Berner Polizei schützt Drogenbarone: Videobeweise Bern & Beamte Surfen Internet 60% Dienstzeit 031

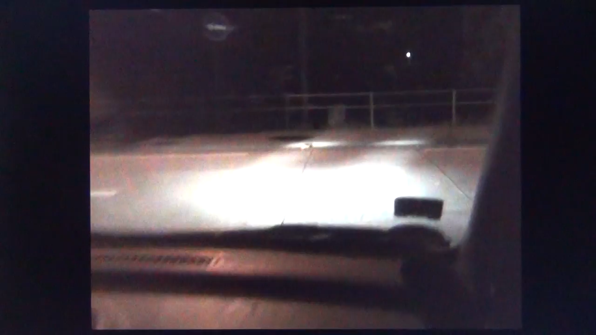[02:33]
Aggressiv, ey. Hast du gesehen, Mann? Hast du das gesehen? Da kommen sie, da kommen sie, schau. Ja, klar. Schau.